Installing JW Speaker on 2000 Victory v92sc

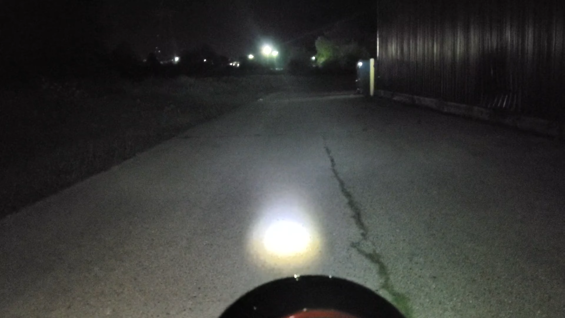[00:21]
light I beam low beam high beam let's start taking this thing apart on these victories there's a Phillips thing there's
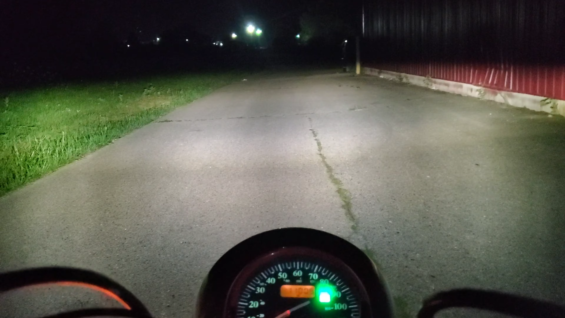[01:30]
all right that's how with the JW speaker low beam high beam low beam high beam so you can see the difference looks so much better now I don't know if you can just tilt the bike over you can see that in the